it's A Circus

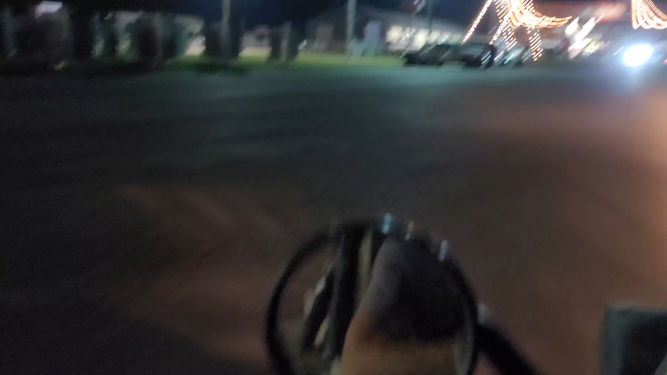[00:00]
Looks like we got a circus going on up here. Got the high wire act. Got the hog bar in motion. Look at that.